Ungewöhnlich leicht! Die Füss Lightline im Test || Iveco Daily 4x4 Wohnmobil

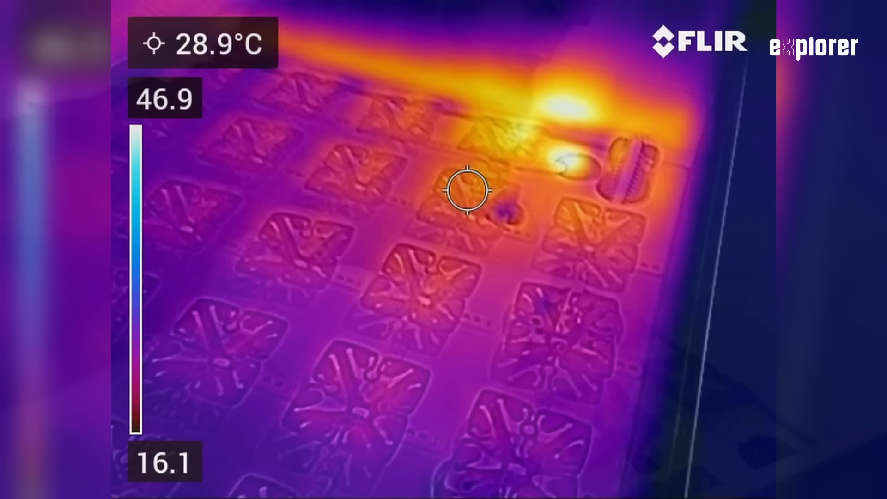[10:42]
On screen: spot 28.9°C
wärme kamera ergeben also wir haben die wärme nur hier in diesem bereich am anderen ende kommt nicht so viel an aber das lässt sich sicherlich